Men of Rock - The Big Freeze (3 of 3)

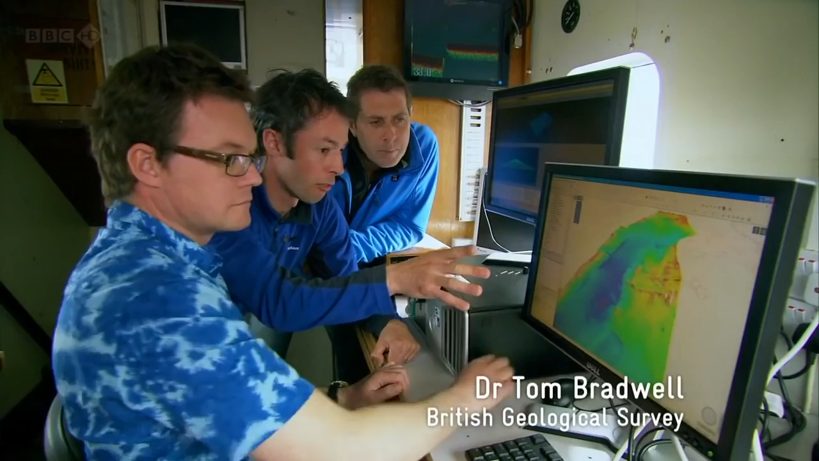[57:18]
You can see on here the footprint of a glacier or an ice sheet as it's come down the loch. And we can see these beautiful ridges that cut across.